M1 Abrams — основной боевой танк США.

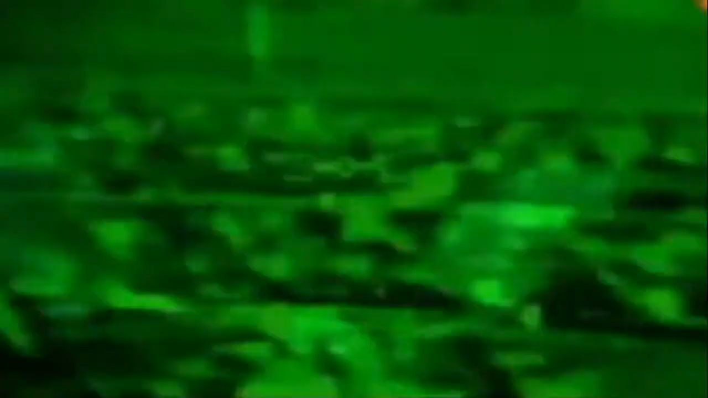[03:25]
Благодаря специальному отводу командир танка видит в прицел ту же картинку,
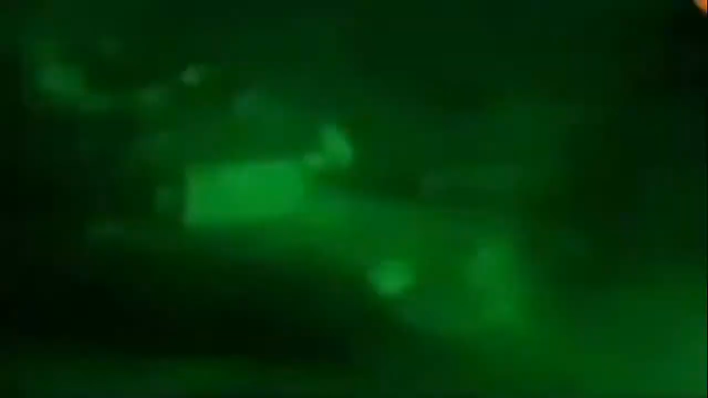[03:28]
что и наводчик, и при необходимости может вести огонь из пушки вместо него.